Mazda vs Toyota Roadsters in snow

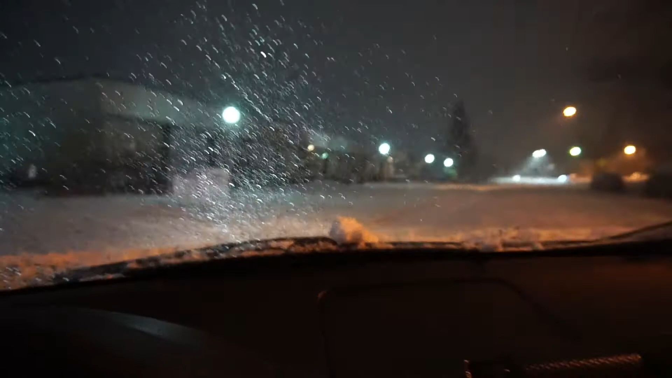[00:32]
It looks so pretty with the camera right under the light when it's snowing. Oh there's people now. I guess we'll have to choose a different parking lot this time. Why do people come here? They're repairing the car. Oh this is our parking lot.